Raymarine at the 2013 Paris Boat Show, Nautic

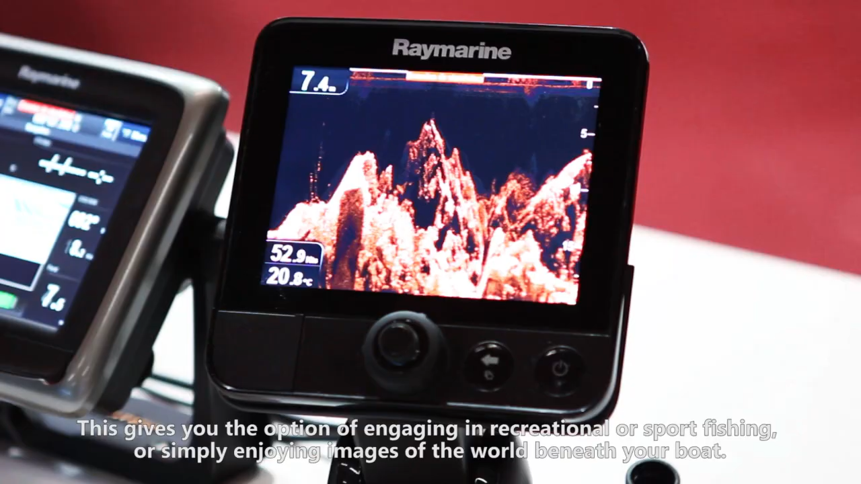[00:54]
soit de pêcher pêche sportive ou pêche ludique,
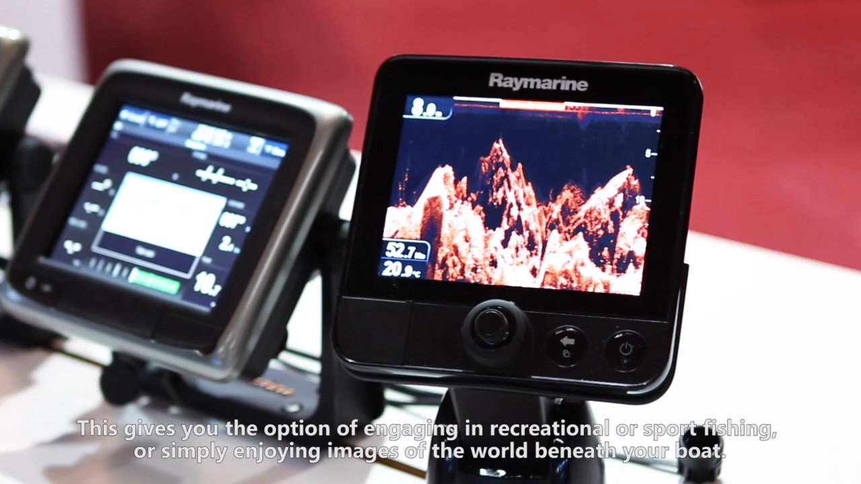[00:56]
je dirais, soit simplement pour le plaisir des yeux de voir ce qui se passe sous votre bateau.
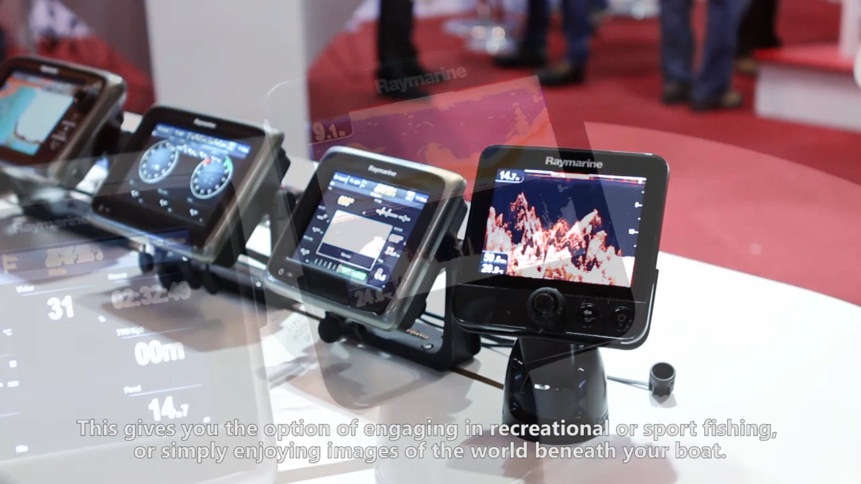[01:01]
Donc il existe soit le produit Stunolone comme celui-ci, Dragonfly, mais cette technologie,
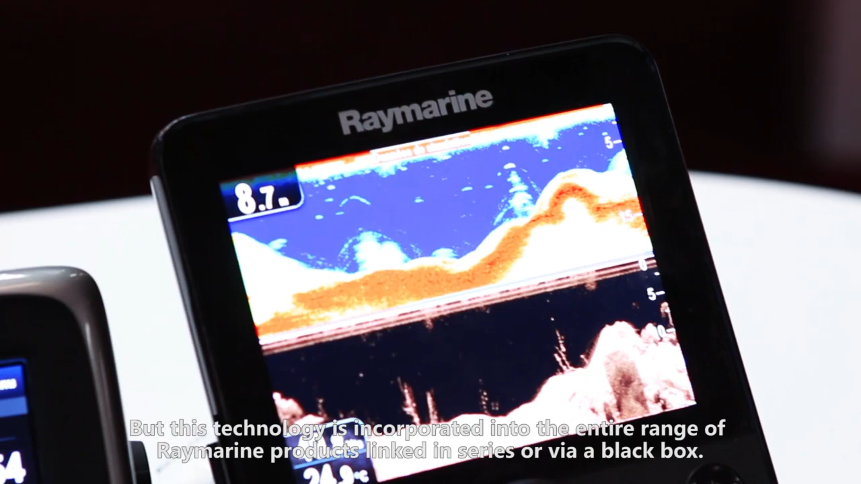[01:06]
on va la retrouver sur tous les produits Raymarine puisqu'on peut avoir soit en série,
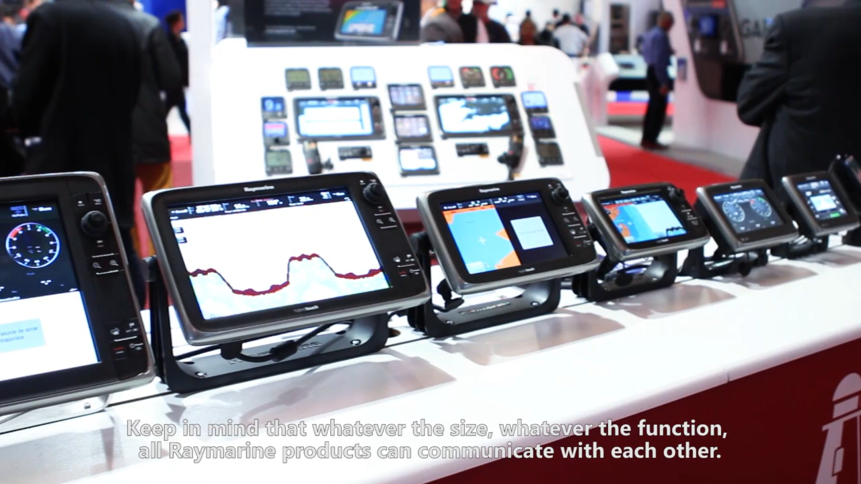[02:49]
quelle que soit leur fonctionnalité, tous les produits se parlent entre eux, communiquent entre eux.
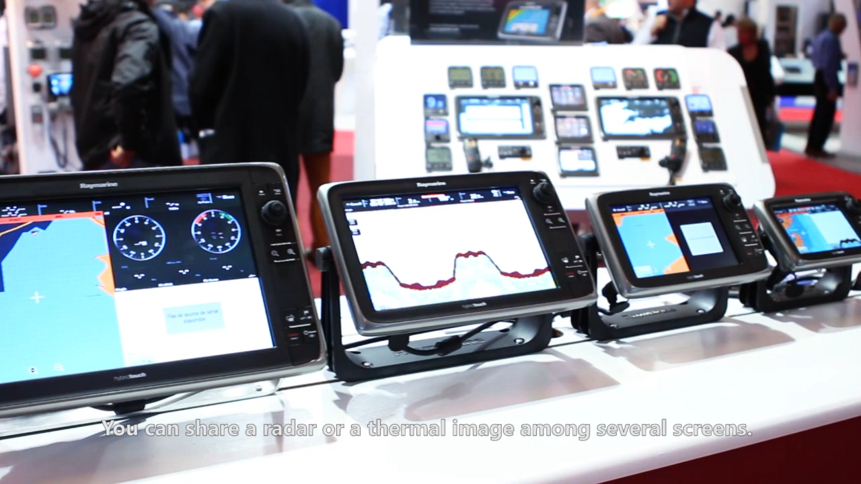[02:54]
On peut partager une image radar, on peut partager une image thermique sur un écran ou sur plusieurs écrans.